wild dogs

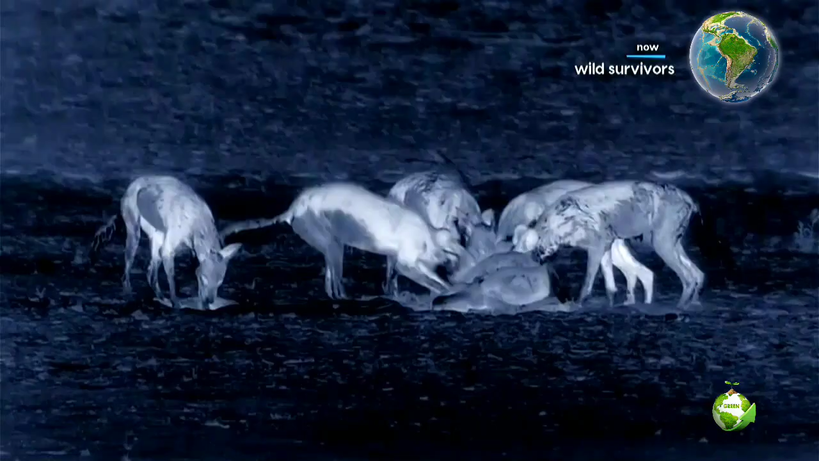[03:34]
But after a high-speed chase, they need to cool down. On the hunt, rather than wasting precious water by sweating, they've let their body temperatures rise far above that of their surroundings. By saving water in this way, they can increase their endurance and cover greater distances.
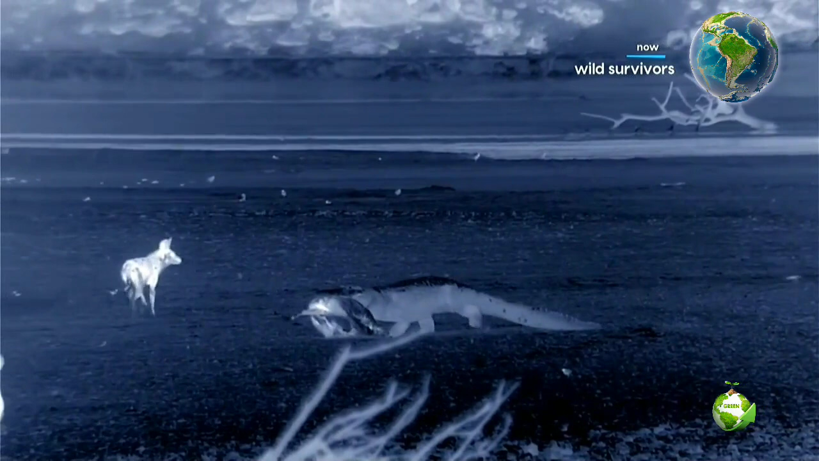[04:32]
The pack instinctively fears crocodiles, one of their few predators. They'll just have to watch their dinner slowly walk away.
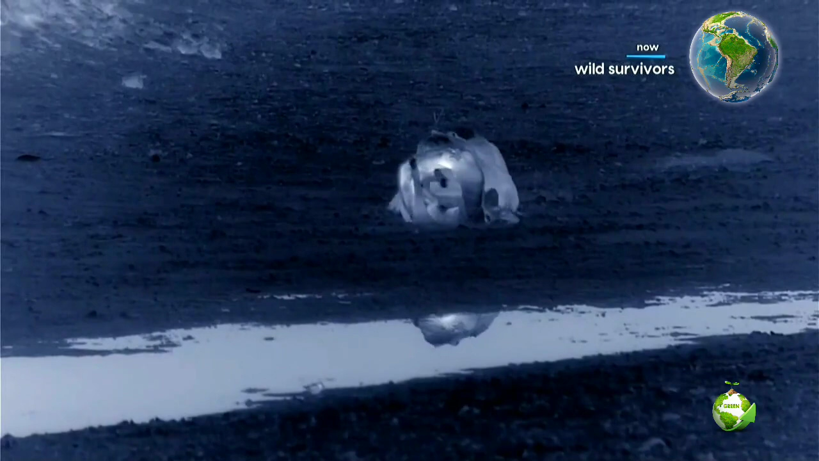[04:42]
Others begin to follow the scent. Enlarged olfactory lobes in their brains let crocodiles smell a kill several kilometers away.